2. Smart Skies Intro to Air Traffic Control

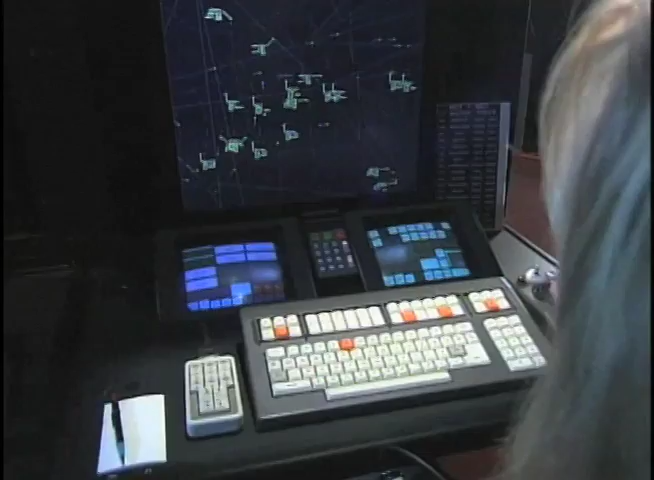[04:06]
Each plane has a flight plan that includes its route of travel from intersection to intersection.
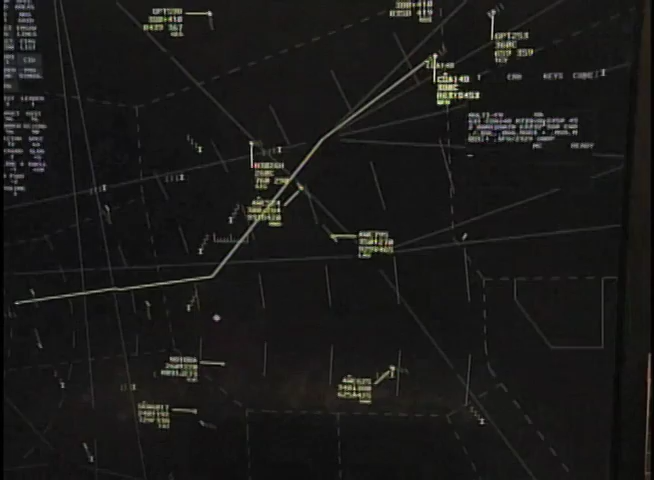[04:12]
It also includes the plane's speed and altitude. Here's a flight route for Delta 88. The pilot will fly directly from LIDAT to Modesto.